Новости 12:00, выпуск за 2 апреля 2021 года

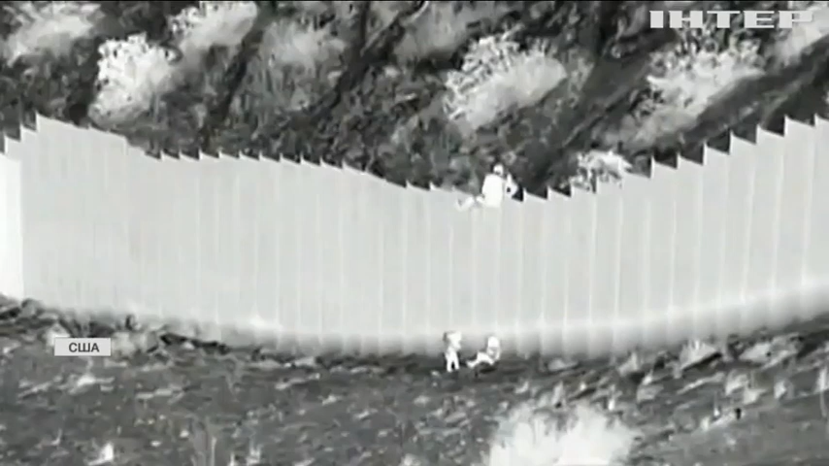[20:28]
На відео з тепловізора двоє дорослих із мексиканського боку переправляють через загорожу сестричок 3 і 5 років і залишають їх самих посеред пустелі.